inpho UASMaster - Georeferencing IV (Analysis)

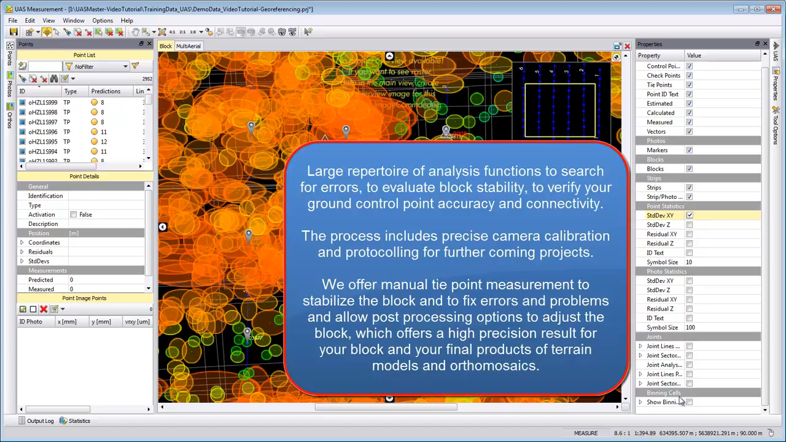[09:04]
No ground control point should be eliminated. All your ground control points should be within a standard deviation that you assume for this project. The camera calibration should be successfully calculated. And we should see no systematic effects in your camera. As mentioned, a more in-depth explanation for the analysis of blocks is given in our US Master online trainings,